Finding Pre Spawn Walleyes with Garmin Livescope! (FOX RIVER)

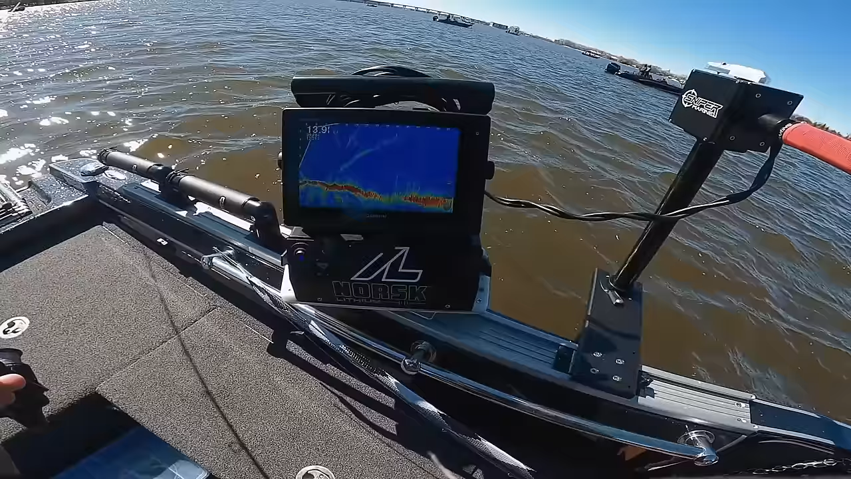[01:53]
the grinders in the back of the boat not bad and we got the sniper marine pull check that out give her a little twist a little turn live scope turns that is nice very
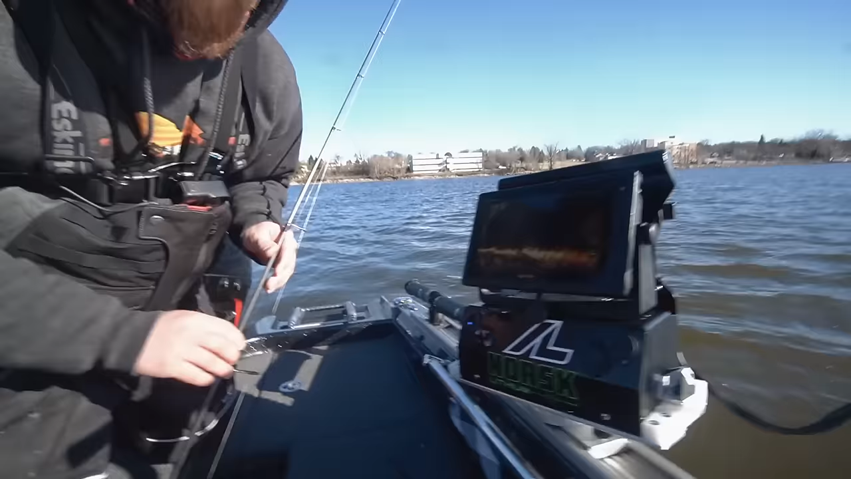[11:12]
very slow approach I was using a little bit more aggressive baits today I did switch to hair Nick was using the hair Cody was using the hair and that's what was working for us so we've got the live scope here and we've got the sniper marine pole if